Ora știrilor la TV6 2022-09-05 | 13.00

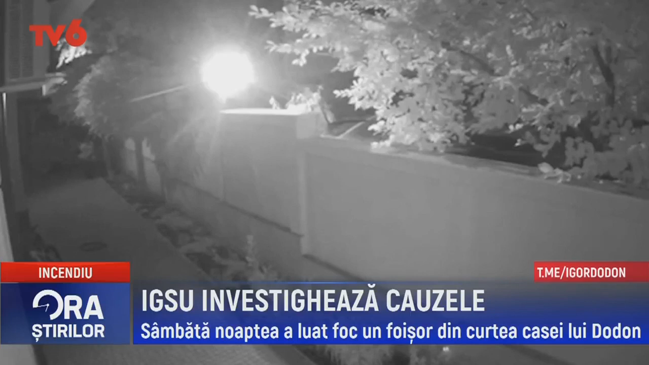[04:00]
sâmbătă seara a fost înregistrat un incendiu care a avut loc pe strada Alexandru Xenopol. Ulterior, fostul șef de stat Igor Dodon a scris pe contul său de Telegram că flăcările s-au produs în curtea casei sale. Dintr-un motiv necunoscut a izbucnit un incendiu,